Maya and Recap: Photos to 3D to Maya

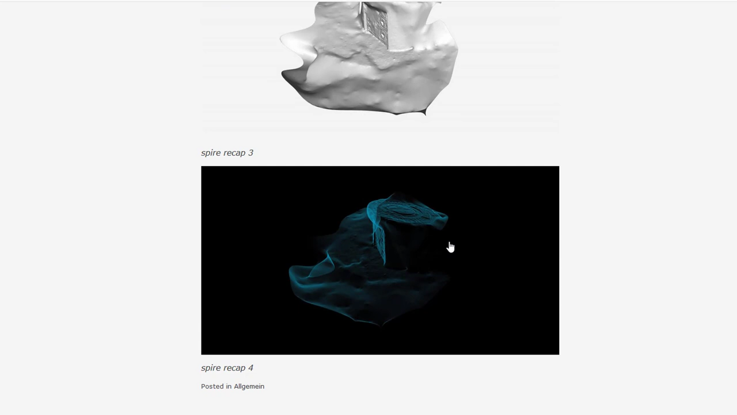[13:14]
Here you have an x-ray kind of view which is quite nice.
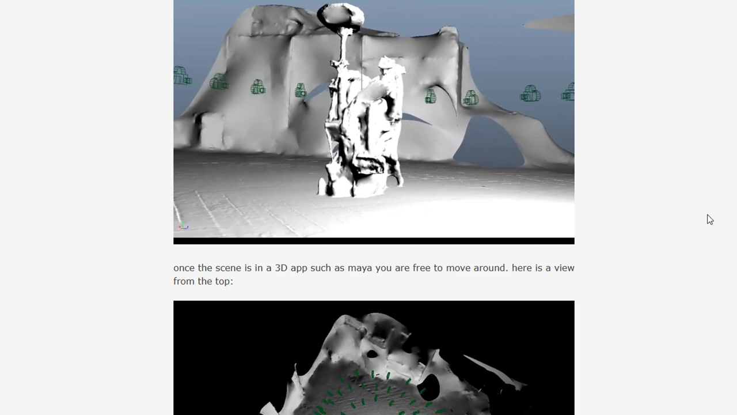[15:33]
You see this is very rough but you can see what's happening here. What kind of bike it is. If you're familiar with folding bikes.